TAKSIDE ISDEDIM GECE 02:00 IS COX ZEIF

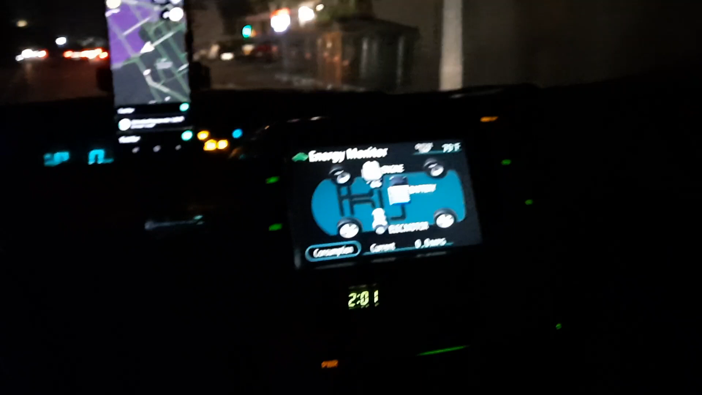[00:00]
Hər kəs səlamlayıram, gününüz xeyirli, uğurlu inşallah. Bugün qısa bir video gənə səkəcəm taksi fəhələtim haqqında.
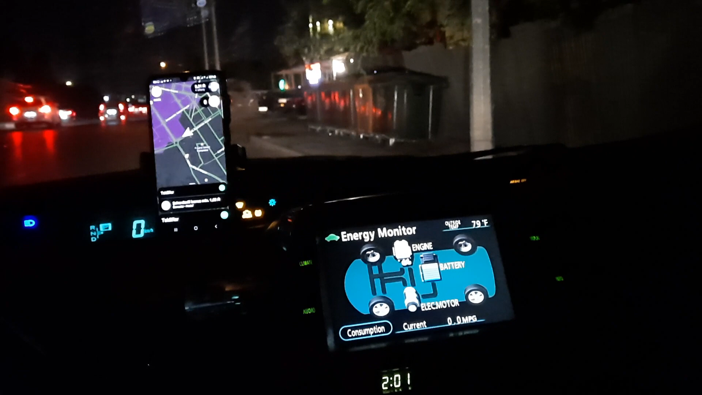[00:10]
Gecə saat 2-di, gördüyünüz kimi. Bir videonu çəkmişəm səhər, bir videonu da gecə çəkdim. İstəyirəm gecə olan işbarəsində xəbər vereyim.
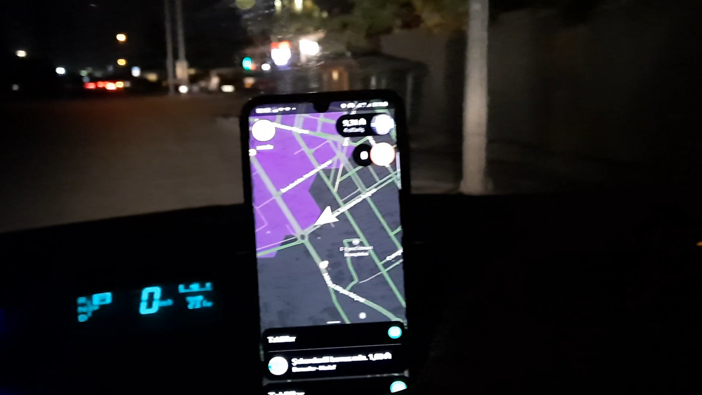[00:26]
Demək, mən bu gün işləyirəm Uber şirkətindən, 9933-lə,
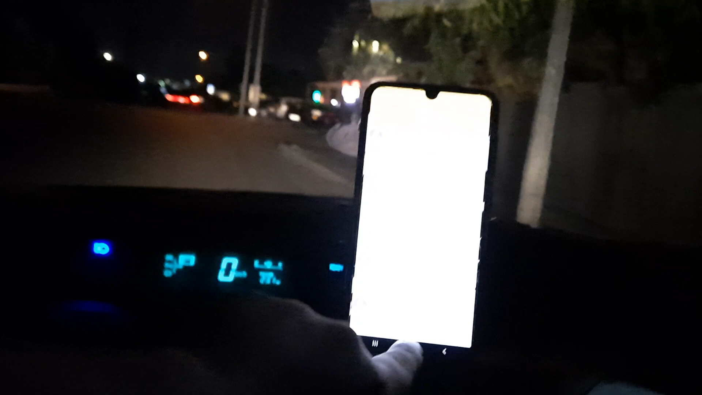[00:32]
GetTaxi və 911169-lə.
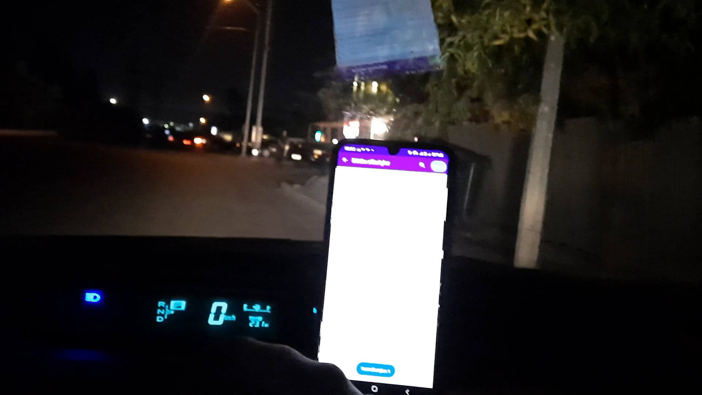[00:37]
Al-hazırda Çobanzadə küçəsində yəm, bu şadlıq evləri olan tərəfdən.
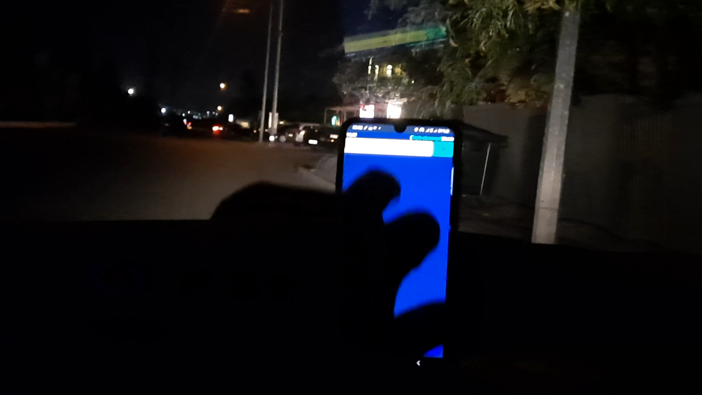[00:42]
Hələ ki, heç bir stabil sifarişi yoxdur.
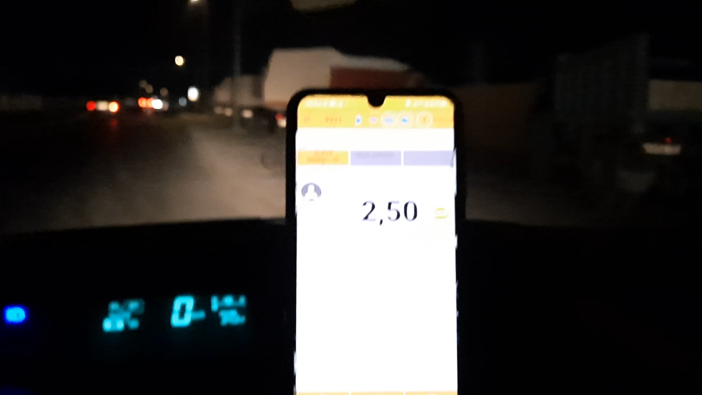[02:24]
Uber şirkəti gənə bir sifariş verdi, 99-33 dəminçinin.
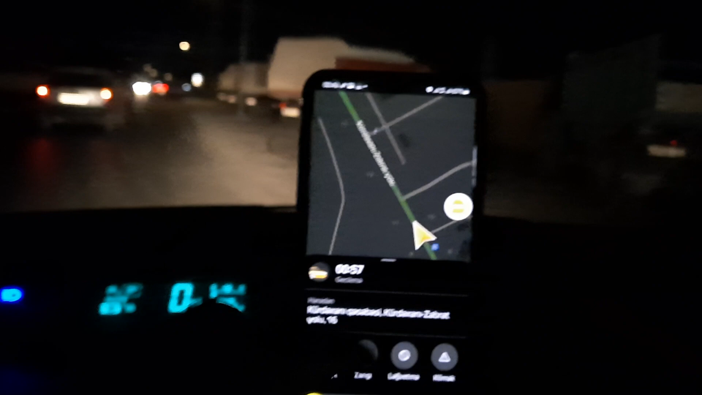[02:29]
Demək, mən Uber-i müştərisi verdi.
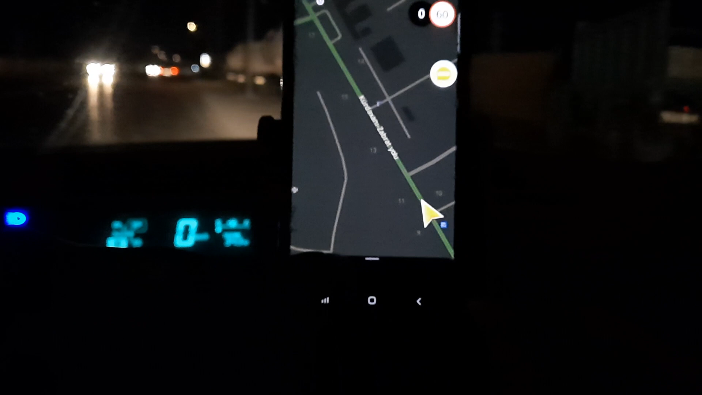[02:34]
Məndən hardasa, belə deyək, 1 kilometr, 1 kilometrdən az bir məsafədə gedək müştərinini götürək.